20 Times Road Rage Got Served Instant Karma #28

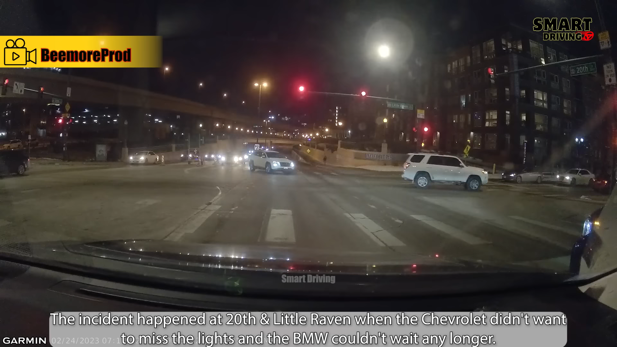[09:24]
The incident happened at 20th and Little Raven when the Chevrolet didn't want to miss the lights and the BMW couldn't wait any longer. Both cars crashed into each other very strongly and dragged the Hyundai into the incident. Everyone was only slightly injured, but all three cars were seriously damaged.